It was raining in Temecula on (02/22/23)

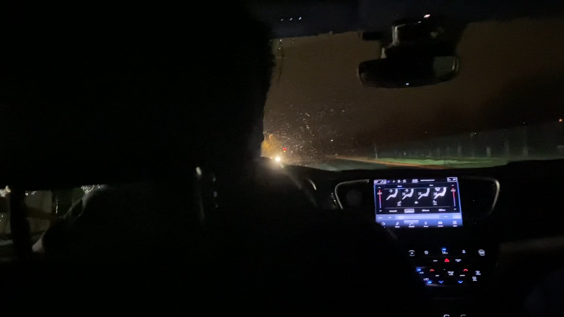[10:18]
I only see him when other cars slow down. There's one right there. Like the one he just went through. I think that might be the last one.